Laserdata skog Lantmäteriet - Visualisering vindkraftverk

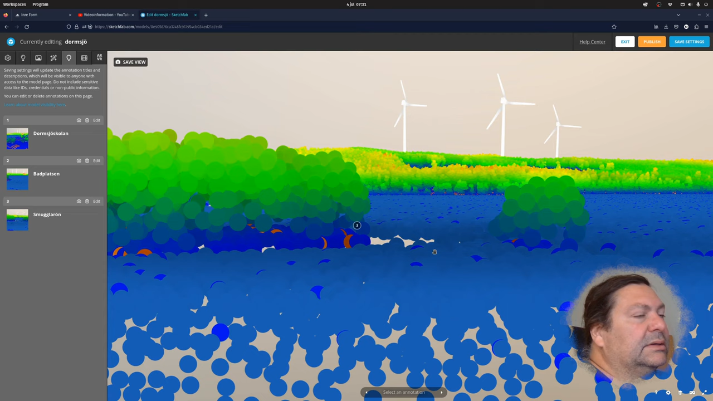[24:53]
Men det var lite sådär. Nu blir det bra här. Man kan upp till 10 bestämda vyer eller punkter i gratisversionen. Så när vi är klara. Save settings.
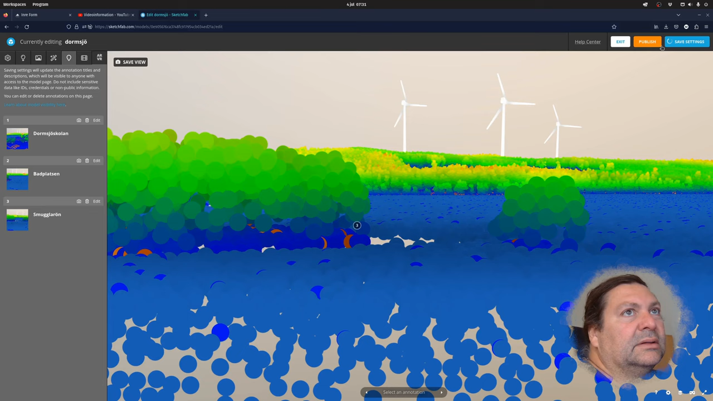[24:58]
Publish. Och sen så ser vi modellen här.
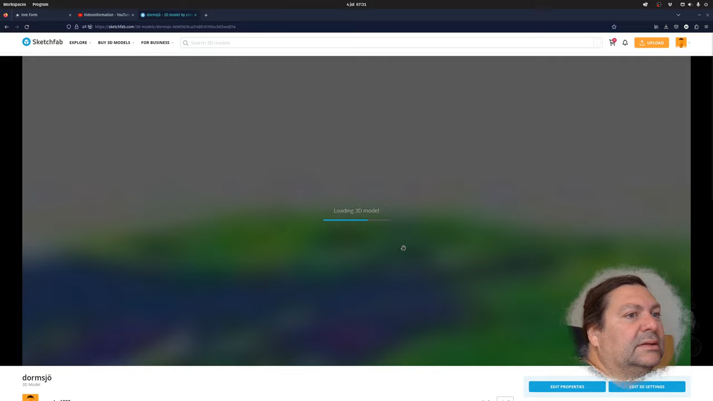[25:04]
Då kan vi välja punkt 1.
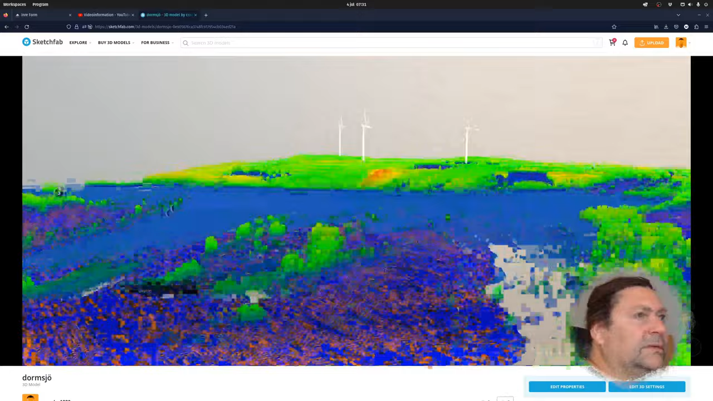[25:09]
Och som ni ser, då, man roterar med vänster
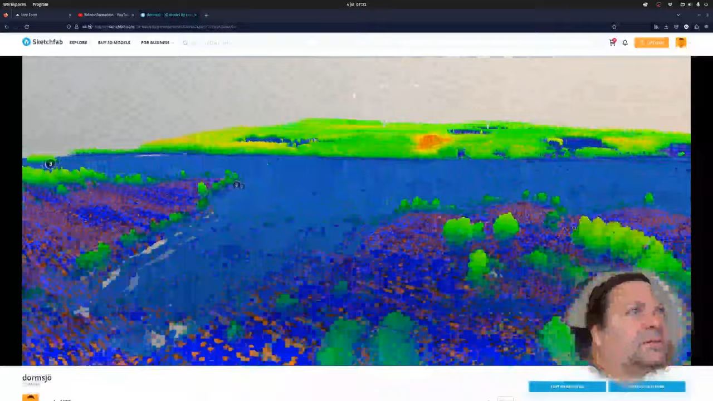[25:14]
musknapp. Och då blir någon typ av, och jag flyttar mig med höger eller mittenknappen.
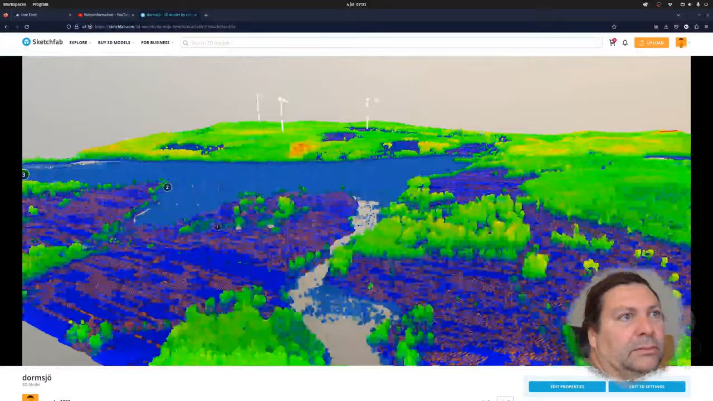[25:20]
Och som ni ser så roterar man i någon typ av
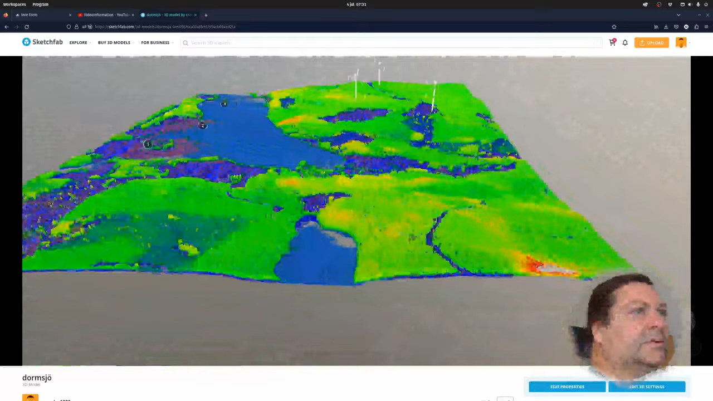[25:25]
mitten av skärmen kan man säga. I det som är
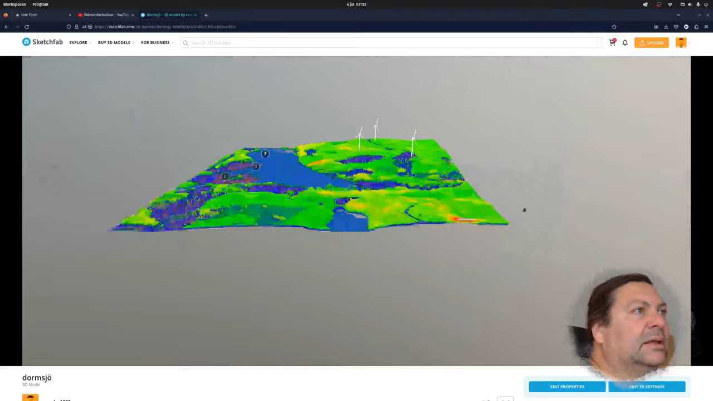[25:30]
origin till rotationen.
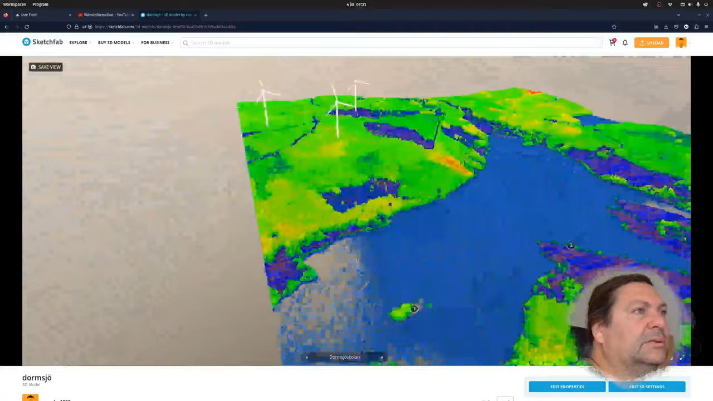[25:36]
Alltså mittpunkten av. Alltså ni ser att den roterar.
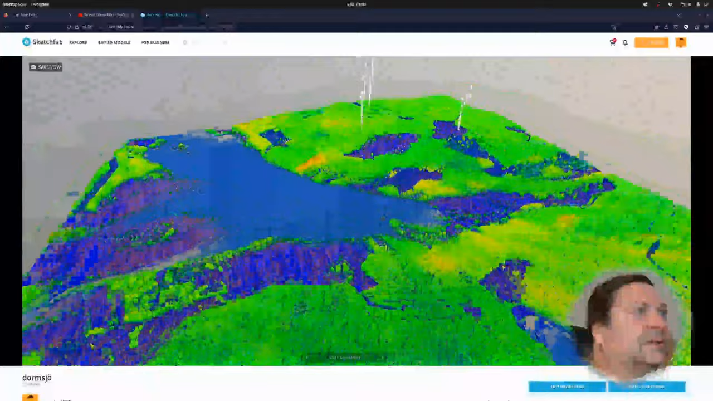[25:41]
Det är lite svårt att navigera ibland. Så att jag brukar tycka det funkar bättre att välja här first person. Och då om jag scrollar här och walking speed räcker med ett här.
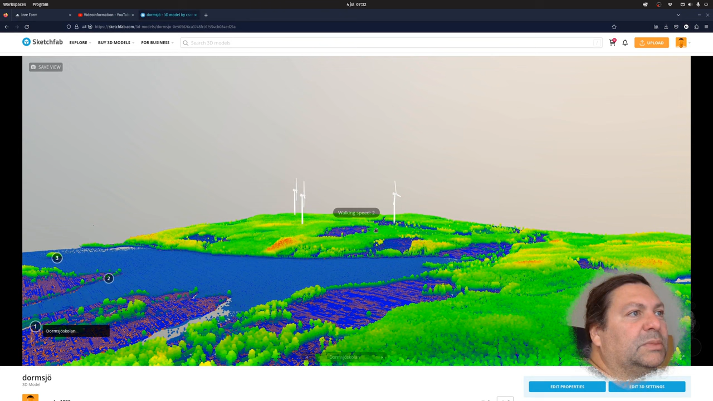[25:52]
Och så använder man piltangenterna och använder musen för att piltangenten får gå sidled, framåt eller bakåt.
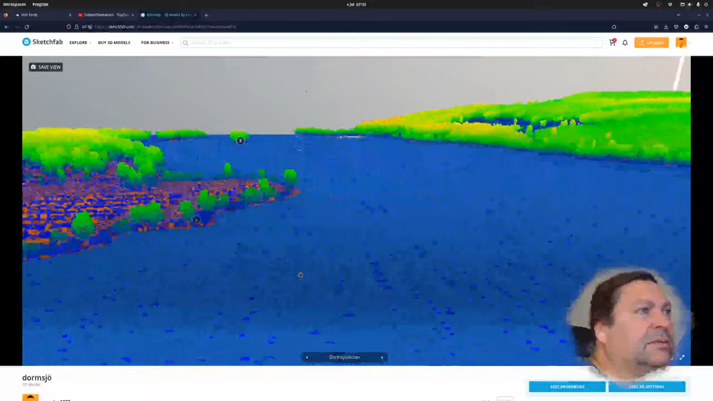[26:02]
Och sen så använder man musen för att orientera sig. Nu gick det lite snabbt här. Så.
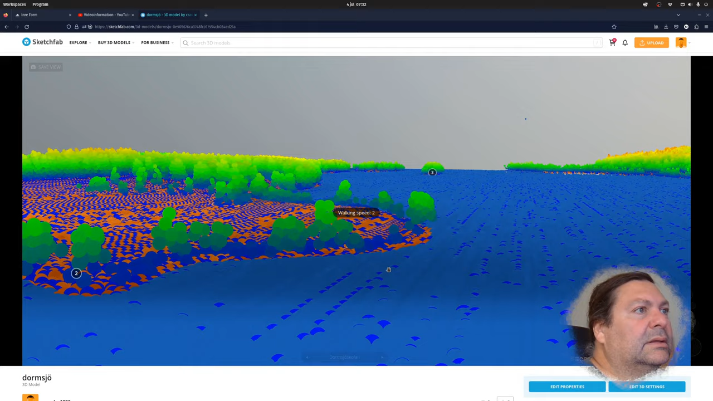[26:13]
Så walking speed 1. Så då kan vi se det som är bra.
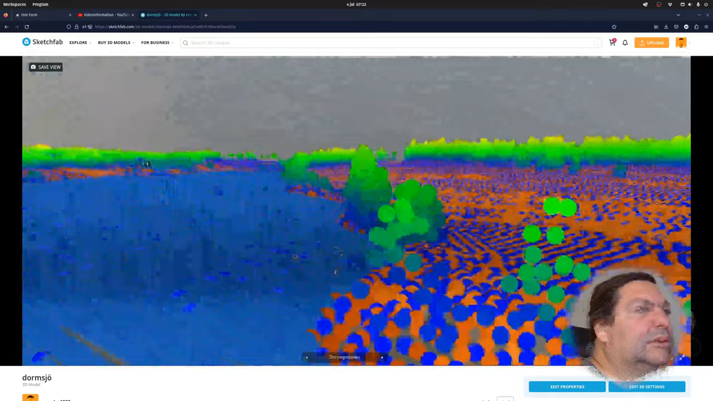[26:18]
Vi kan gå till badplatsen så ser vi, ja, så här ser det ut om man tittar runt.
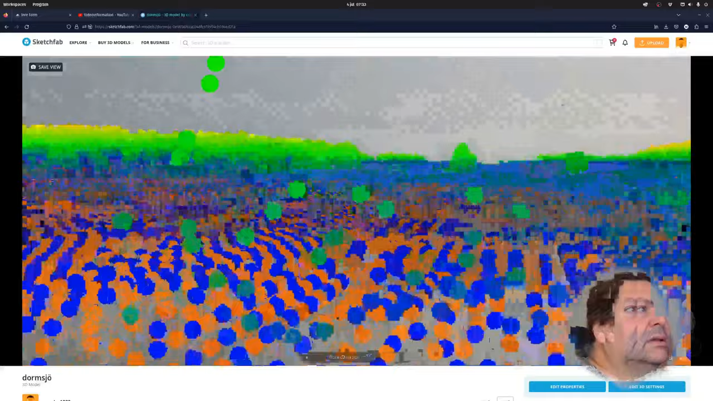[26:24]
Och så kan man gå till Darmsjöskolan och titta, ja, så här ser det ut.
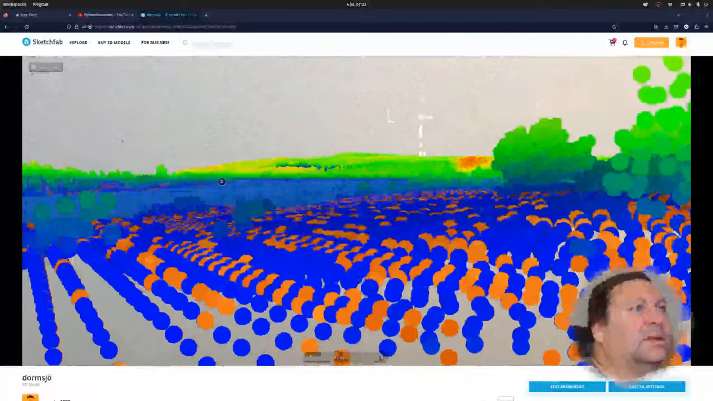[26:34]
Liksom här är träden och här är liksom, ja, och sen så en annan intressant detalj är att
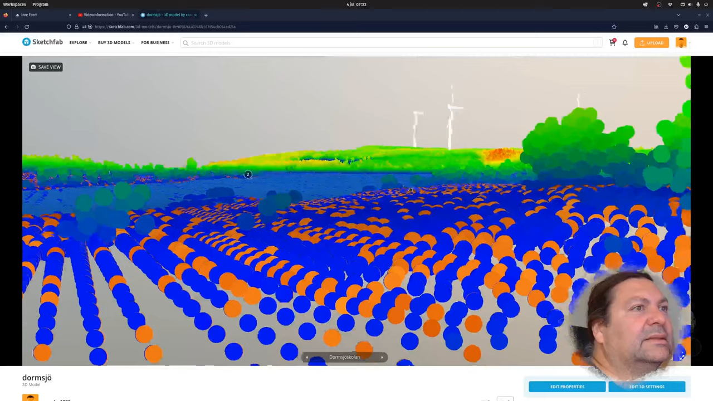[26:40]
vi kan liksom, här flyger vi över vattnet. Och sen så som här tänker vi att träden, de här är 40 meter höga så det, och det här är 0 meter.
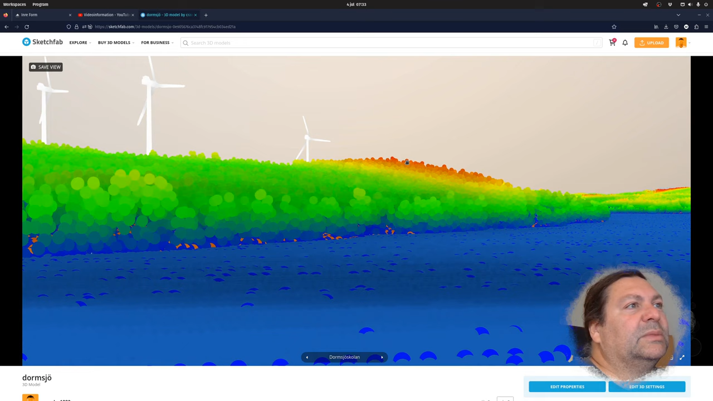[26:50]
Så det, man kan också se, liksom vi kan flyga över träden så här. Och sen så kan vi till exempel stå på marken vid ett vindkraftverk och titta uppåt.
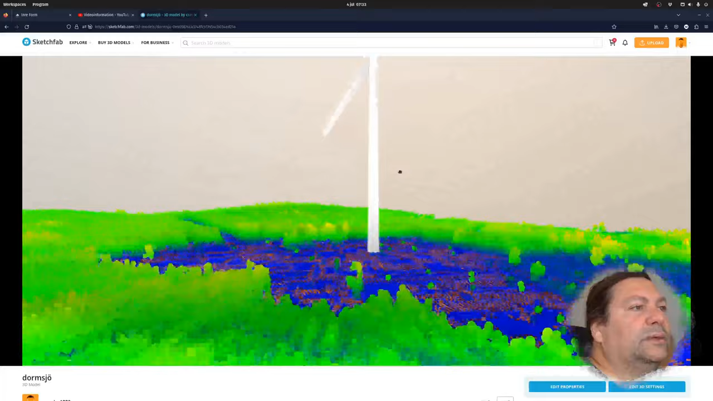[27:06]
Så här, så tittar vi uppåt.
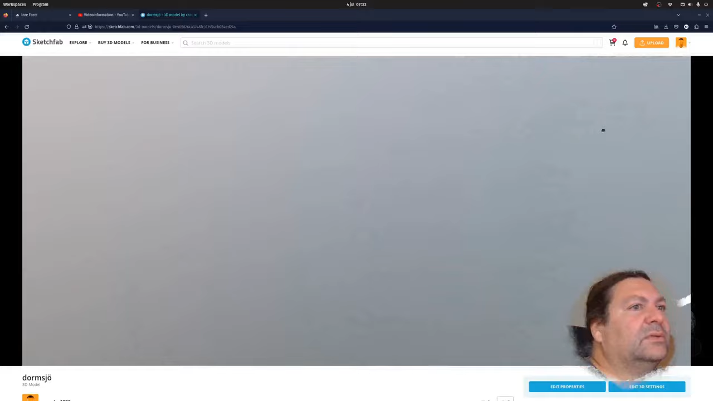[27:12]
Så här stora är de, så här stora är de andra. Och sen kan vi också åka upp till ett vindkraftverk. Så tittar vi därifrån.
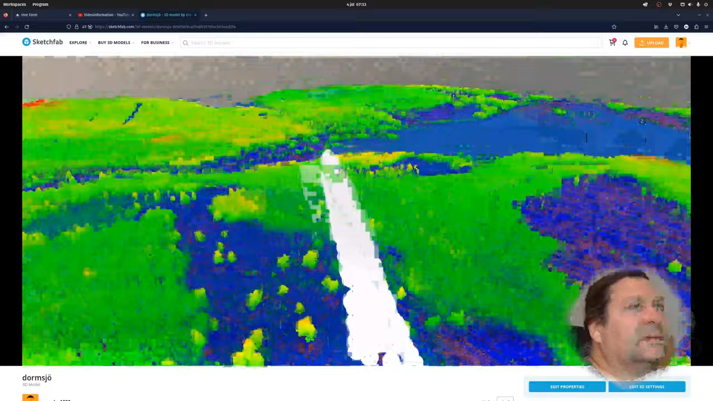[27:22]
Så ser vi hur stora de är.
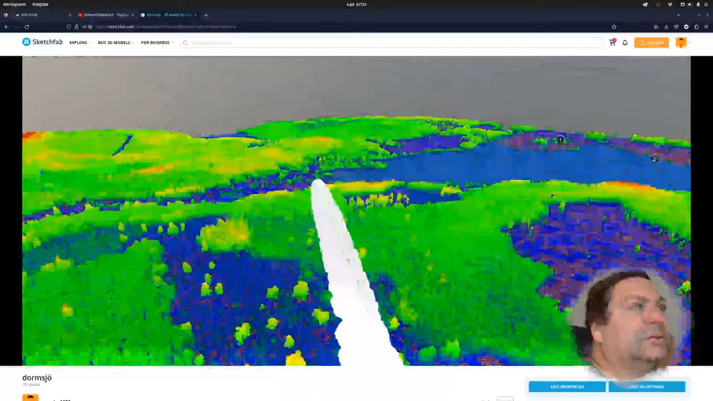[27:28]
Liksom, och hur högt man ser liksom, hela omgivningen.
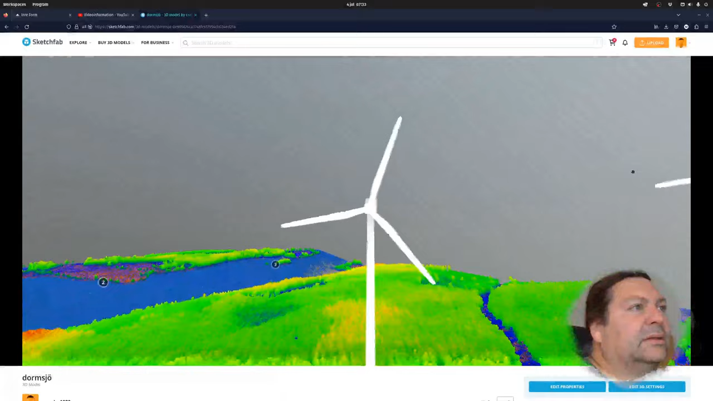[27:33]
Om man går till nästa här. Då står vi uppe här och tittar ner. Över härligheten.
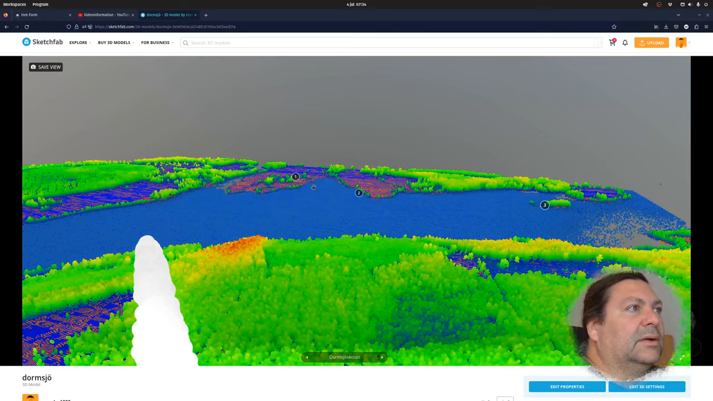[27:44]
Ja, en annan intressant detalj som jag glömde att ta upp. Det är, här kan man lätt.
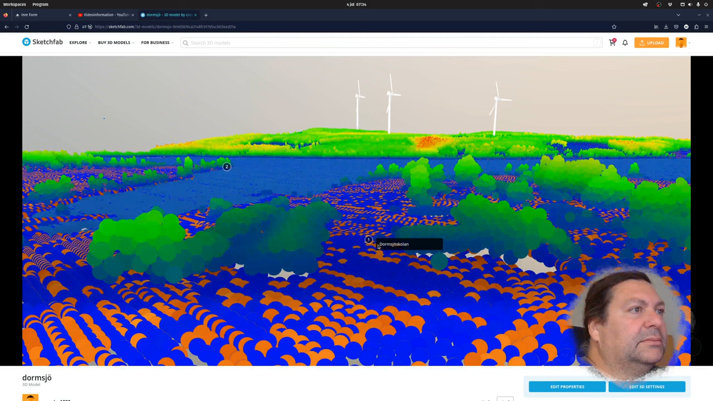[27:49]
Här är Darmsjöskolan. Så kan man bläddra här mellan de två bestämda platserna här.